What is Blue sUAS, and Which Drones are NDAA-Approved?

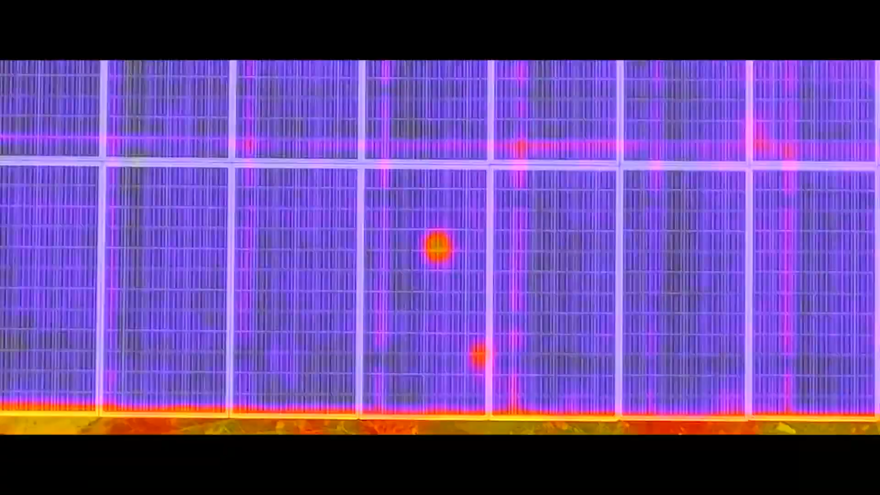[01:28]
And it's equipped with both a FLIR infrared thermal camera
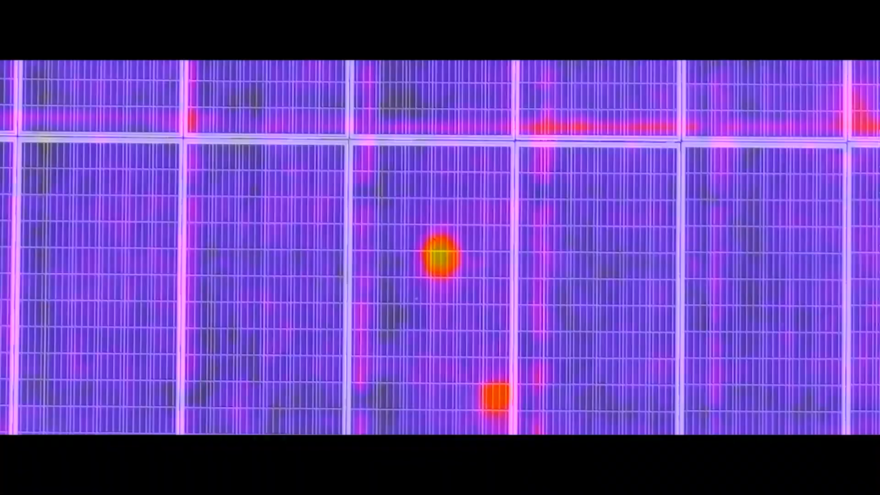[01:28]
and an RGB camera with 32x zoom.